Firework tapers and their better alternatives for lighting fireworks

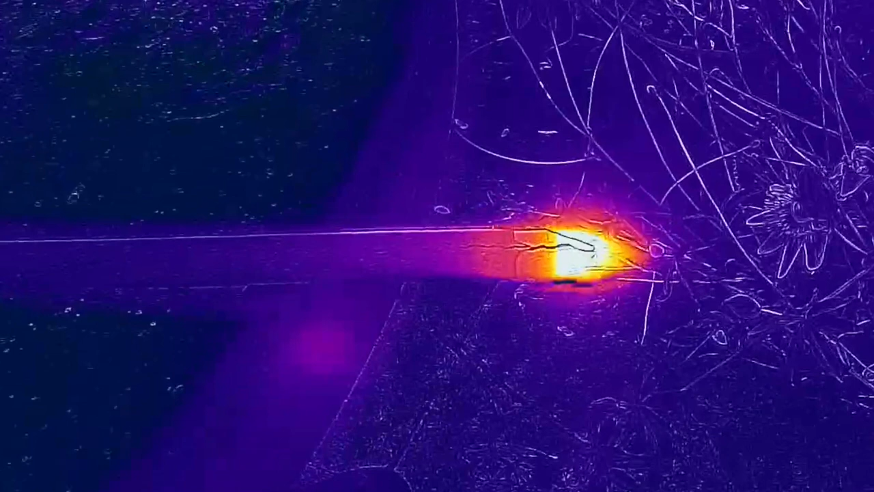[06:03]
Note also that the heat is very localized to the tip so these are safe to hold a bit further up the shaft if you want to stop them wobbling around so much at arm's length. And have you ever wondered how hot tapers burn for? Well I'm about to tell you that of course.
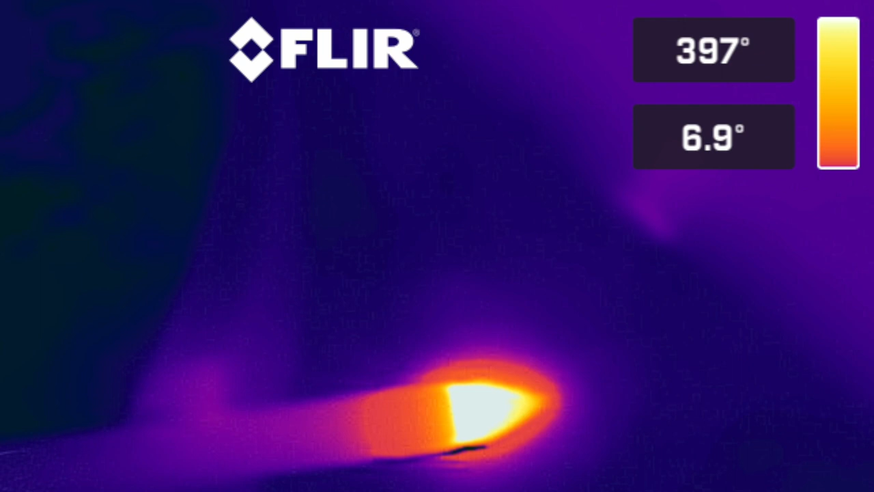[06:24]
If you check out the temperature reading here the scale in this video ranged from 6 degrees which is the ambient temperature all the way up to nearly 400 degrees celsius. The video you've seen just now of a taper in use was this actual product so just to remind you of these in action.